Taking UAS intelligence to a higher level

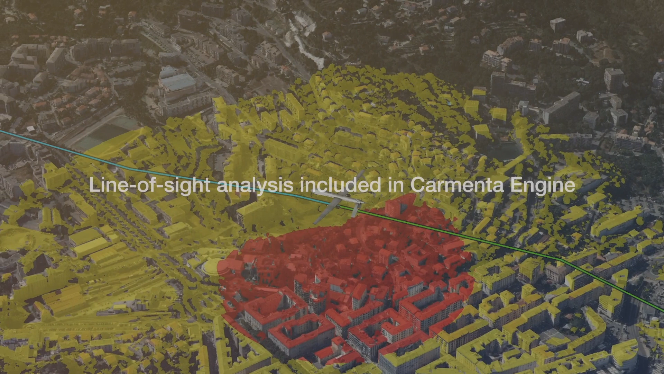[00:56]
With the line-of-sight analysis included in Carmenta Engine, nothing will be hidden, even in shadows cast by rolling terrain.
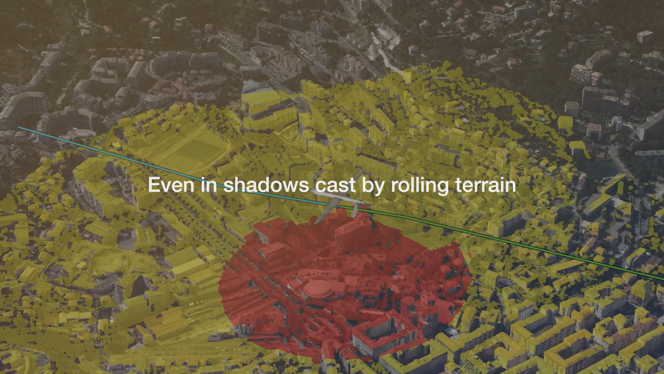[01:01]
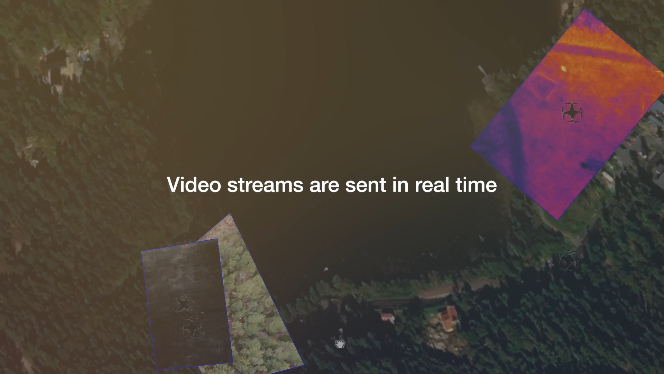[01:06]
The video streams are sent in real-time to the ground station, where Carmenta Engine overlays them onto the operator's 3D map.